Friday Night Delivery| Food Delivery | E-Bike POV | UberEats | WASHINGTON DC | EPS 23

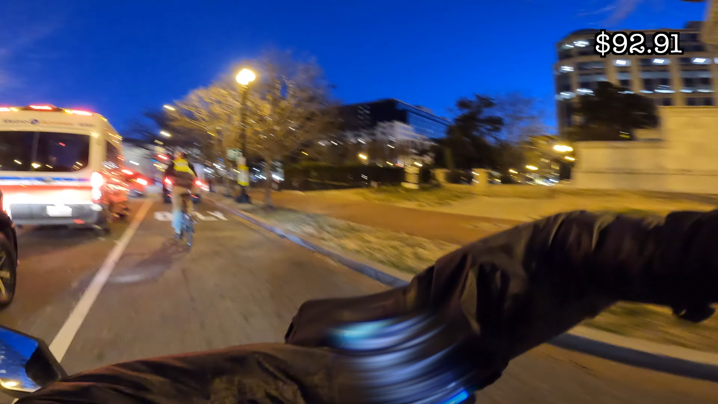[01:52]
Ooh. Guys, imagine I ran into the back of him or into the side of him. Terry, here we come. How many of you have seen that video with that man in the wheelchair? Put it in reverse, Terry. Stay open, don't
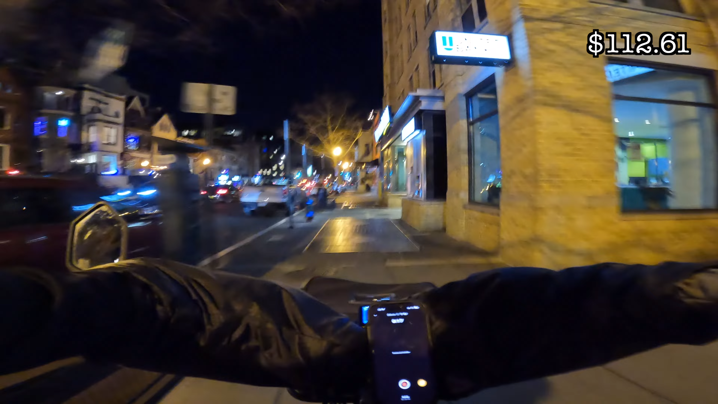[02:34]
but we dropped off the $19 orders, and right now we're doing a $20 order.
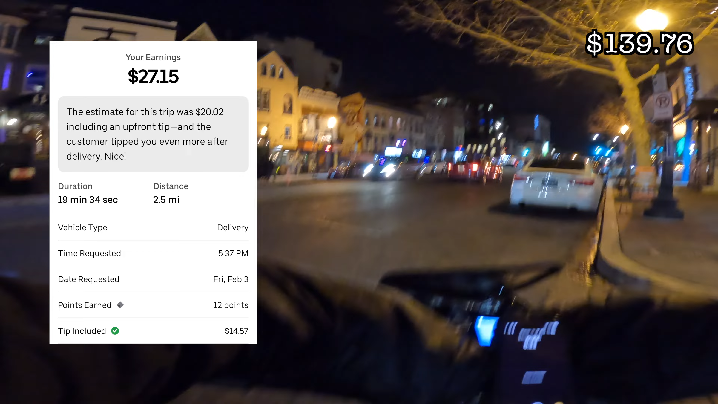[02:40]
For this $20 order, we went to Capo Deli and London Curry House.
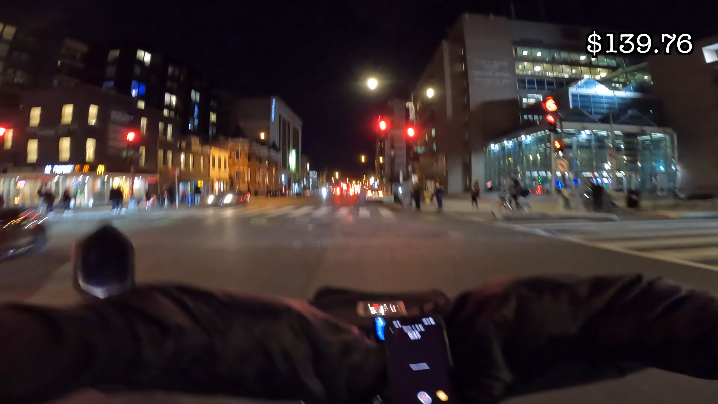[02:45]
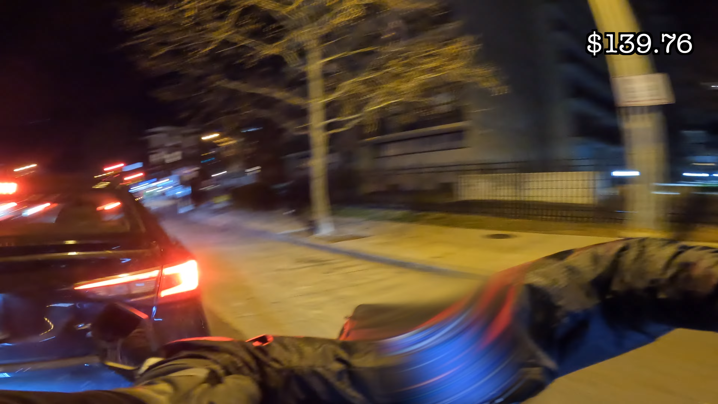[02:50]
Here you go. Appreciate you being so speedy, bro. No problem. Have a good one. You boys heard him call us speedy? He's always speedy. Oh my gosh, bro. That's one of the best compliments that anybody could give me, because I always want to be the fastest, quickest delivery boy.
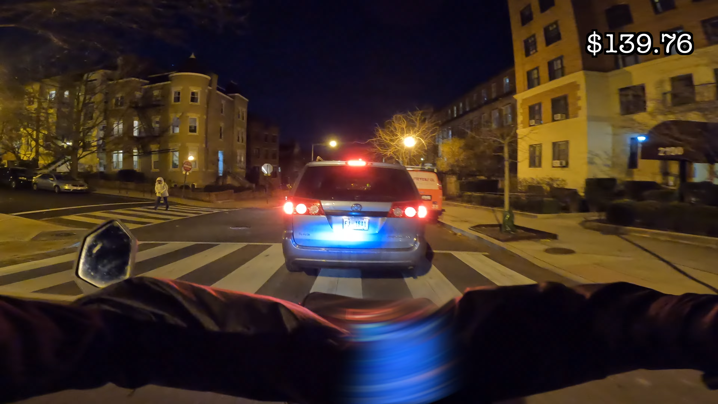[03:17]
But right now we're delivering to Nikki, and I actually passed Nikki's home on the way to Ralph.
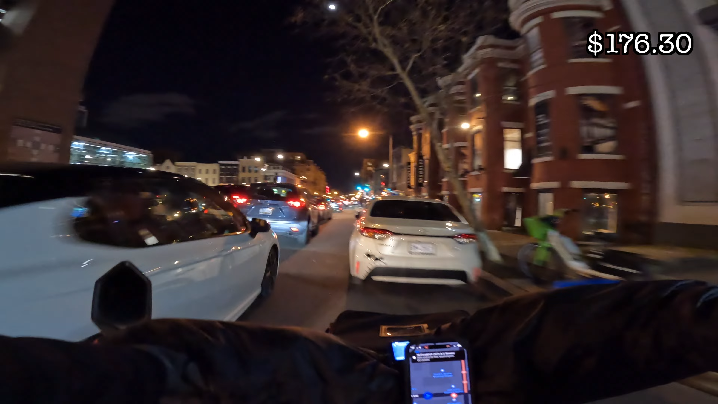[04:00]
Tight squeeze. Very, very tight squeeze, boys. Very tight squeeze. Thank you.
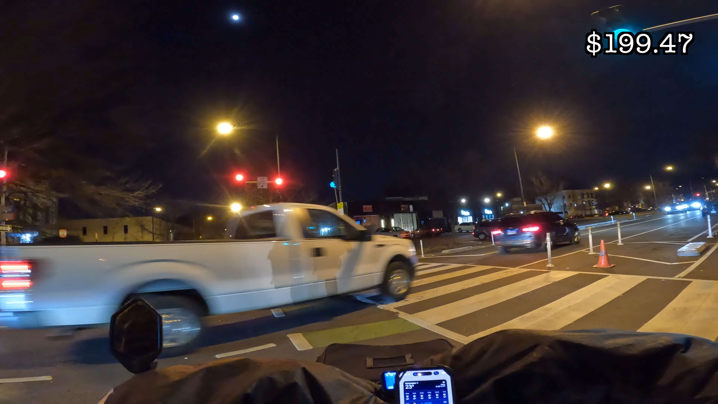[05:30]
These are hand warmers. These are like mittens for your bikes. See? You get it? Mittens for your bikes. Boys, we got the order. Oh, hold up.
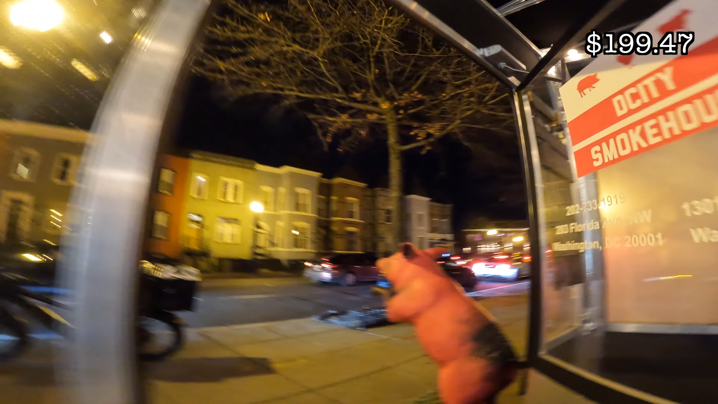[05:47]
Look at this pig, dirty booty ass pig.
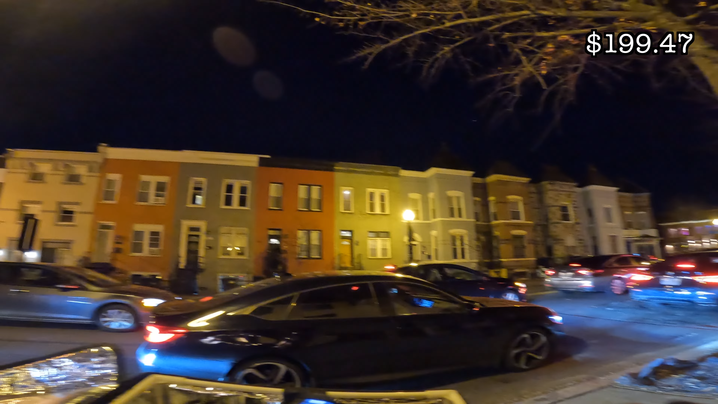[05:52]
I said dirty booty ass pig because how dirty the booty is.
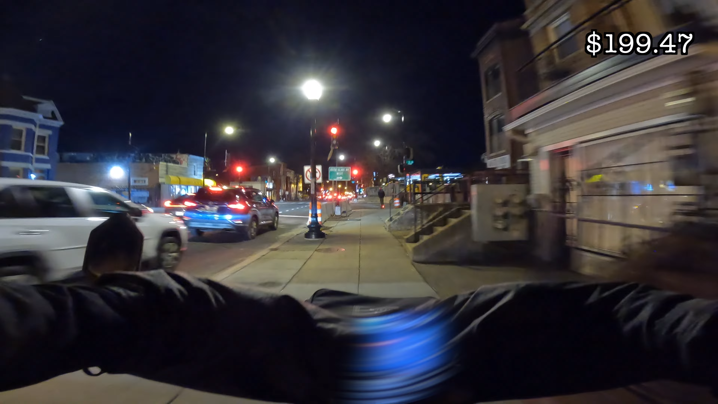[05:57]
Now we're going to Minsuk. Minsuk. Boys, you guys see the cops there are moving.